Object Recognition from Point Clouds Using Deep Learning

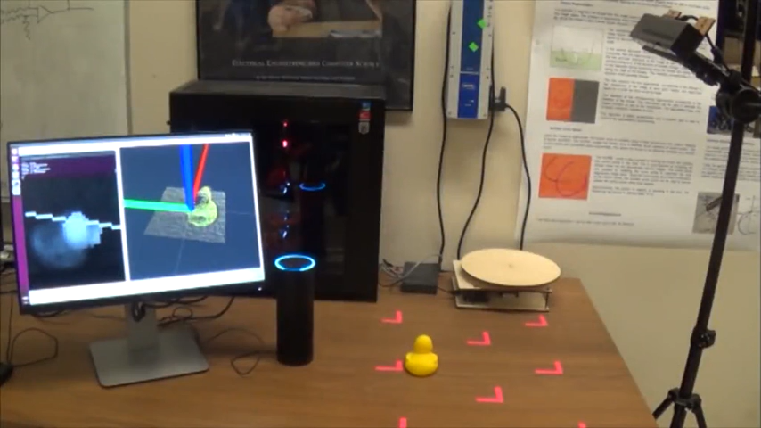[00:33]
Welcome to the object Recognition Skills Kit Sample Please ask me to recognize or classify an object I may recognize Alexa Ask a recognizer what's on the table Object was recognized as Kaki
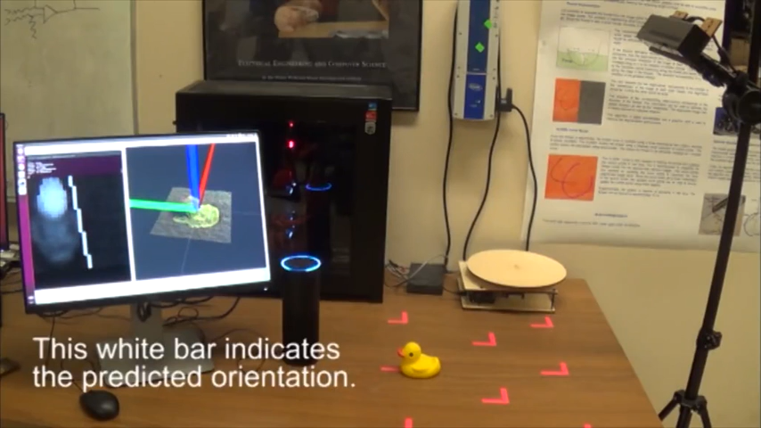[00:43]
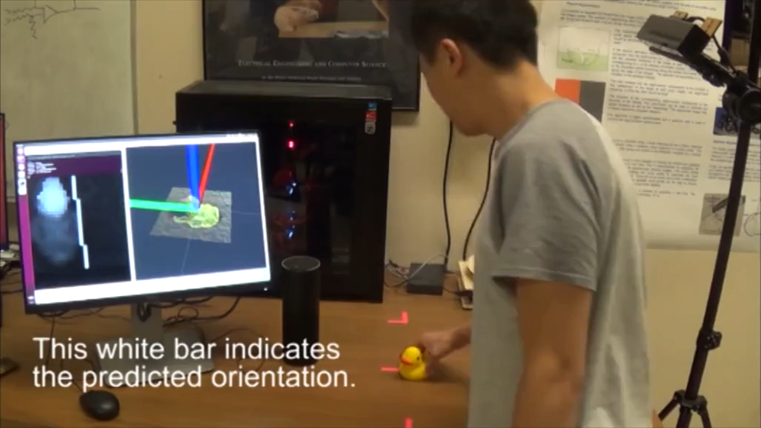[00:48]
Alexa Ask a recognizer what's on the table
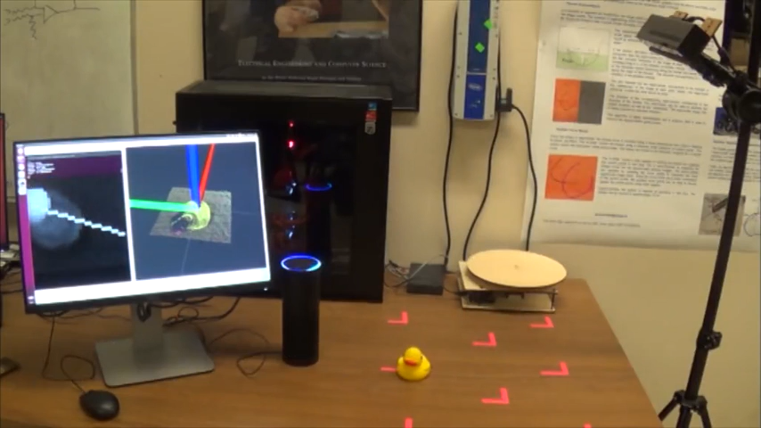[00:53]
Object was recognized as Kaki Alexa Ask a recognizer what's on the table Object was recognized as Kaki
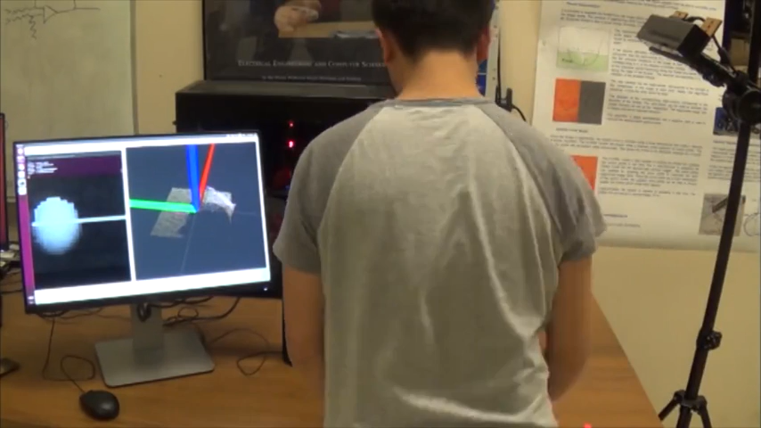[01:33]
Alexa Ask a recognizer what's on the table Object was recognized as Ping Pong Ball Alexa Ask a recognizer what's on the table
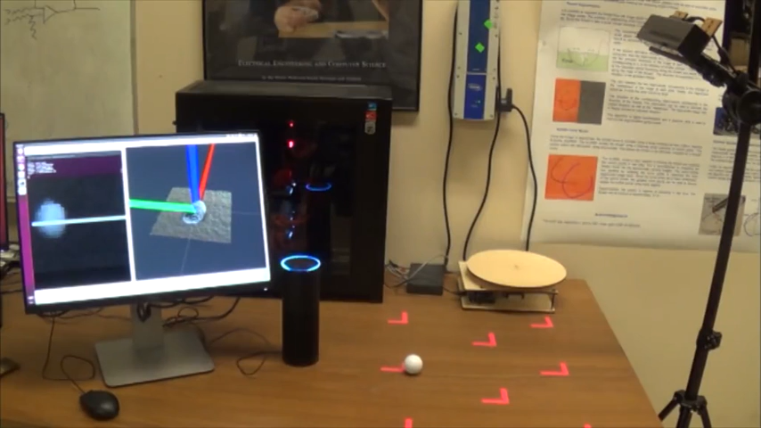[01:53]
Object was recognized as NERF Object was recognized as NERF Gun Alexa Ask a recognizer what's on the table Object was recognized as NERF Gun
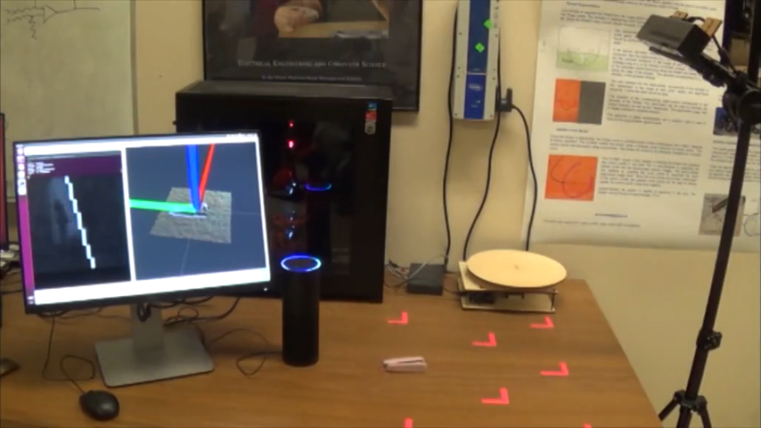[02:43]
Notice The next step is Alexa, ask a recognizer what's on the table. Object was recognized as stapler.
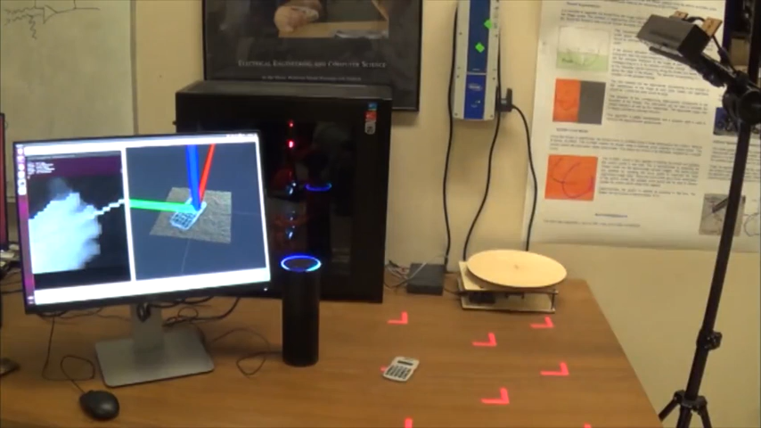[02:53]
Alexa, ask a recognizer what's on the table. Object was recognized as calculator.